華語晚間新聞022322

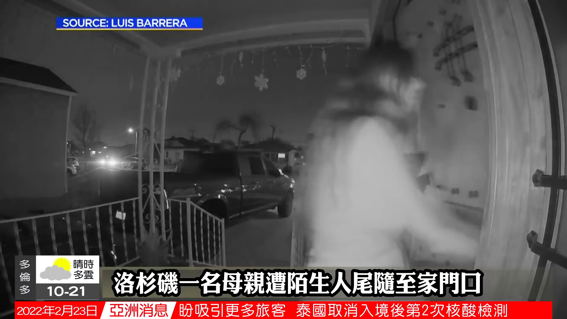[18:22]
回到位于克莱伍德的家他女儿把年幼的孩子从汽车里抱回家大约20秒后这个人走到
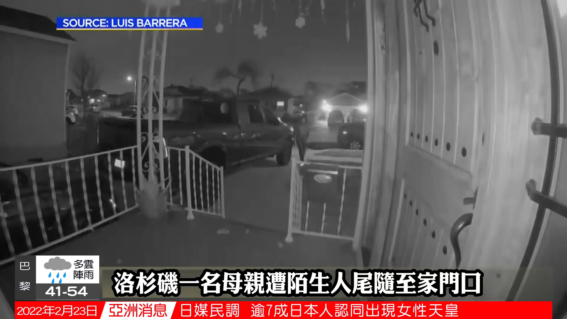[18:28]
他们的门口那个人试图打开前门然后敲门幸运的是门是锁着的
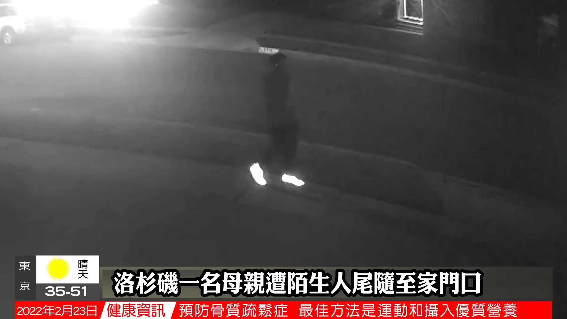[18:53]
那个人在走廊上转来转去转了好几分钟然后他在人行道上来回躲步在他离开之前邻居的监控拍下了这一幕该房主打电话给他的丈夫当时他的丈夫还在一个多小时之外的路程
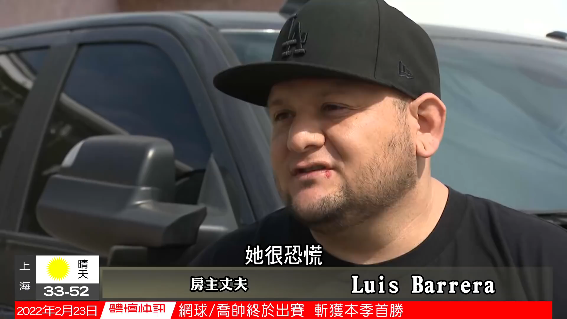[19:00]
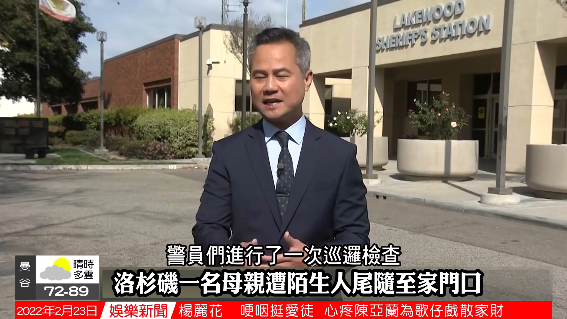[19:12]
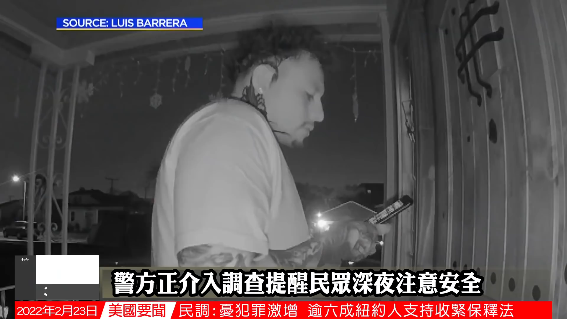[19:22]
目前还不清楚这名男子是跟踪波拉斯的车回家还是在他们到达目的地的时候然后看到了他们母女他很感激女儿所上了门
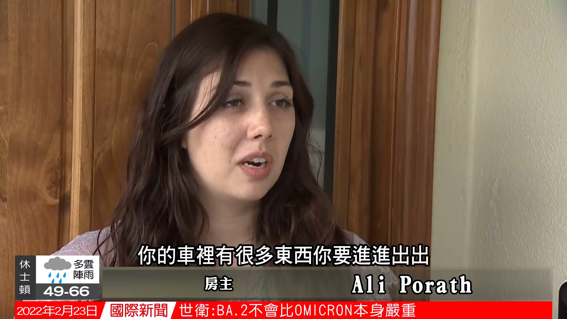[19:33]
视频显示这名男子的脖子上有一个独
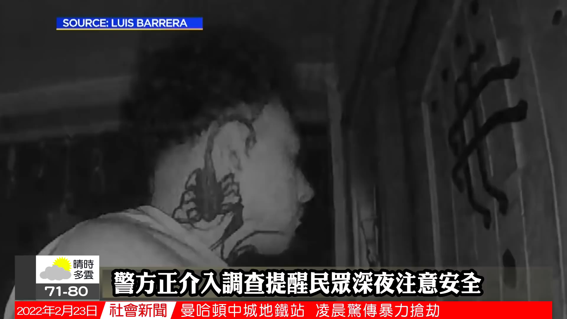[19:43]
特的蝎子纹身据信他是开车来的然后驾车离去的